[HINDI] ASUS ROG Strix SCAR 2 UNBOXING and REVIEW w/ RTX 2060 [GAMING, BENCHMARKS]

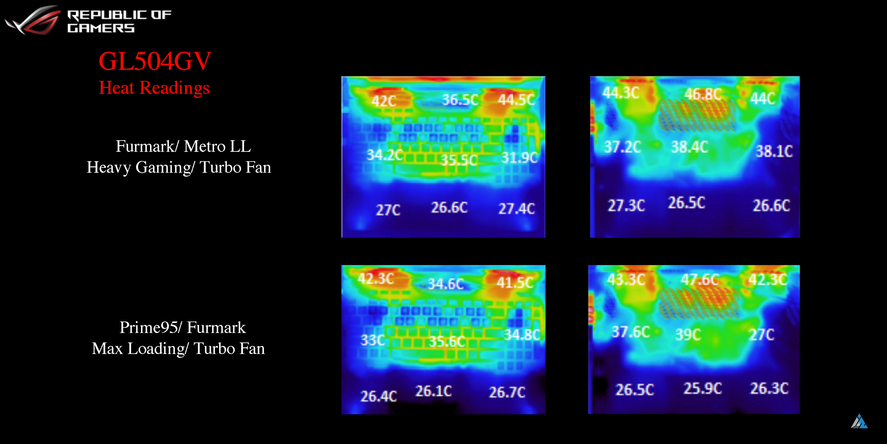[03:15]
होने की बात की जाए तो यह लैप्टाप उताज़ा गर्म नहीं होता है और इसका थर्मल डिजाइन ऐसा है
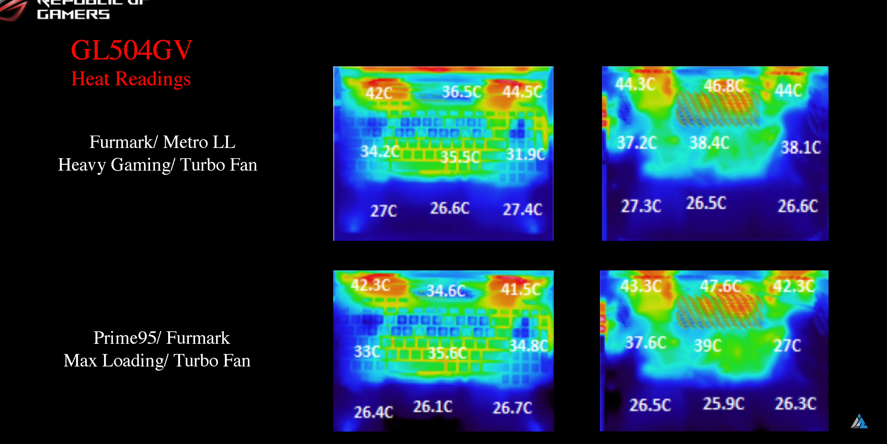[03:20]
कि जो आपका पाम के नीचे का एरिया है वो ज्यादा गर्म कभी नह